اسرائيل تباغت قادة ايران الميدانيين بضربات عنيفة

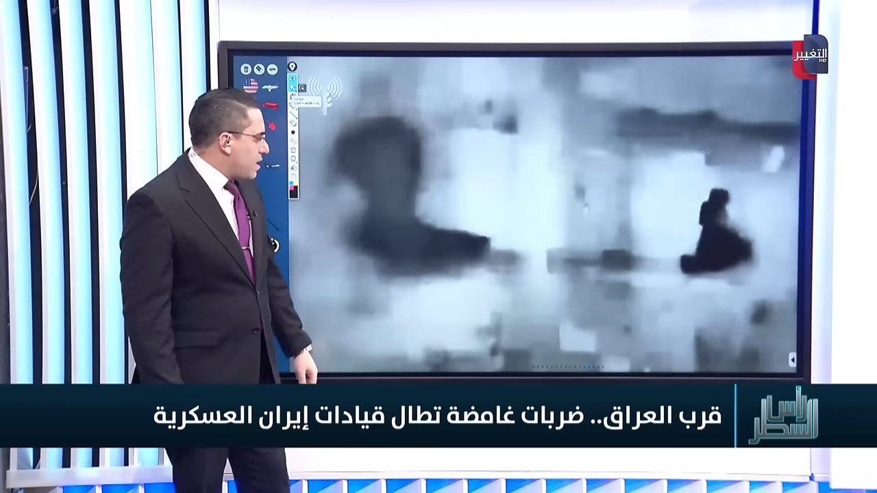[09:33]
وتلاحظ هنا أن الضربة والانفجارات كبيرة للغاية بعدما استهدفوه استمر هذا الموقع بالانفجار يوضح لك أن فعلا هناك أسلحة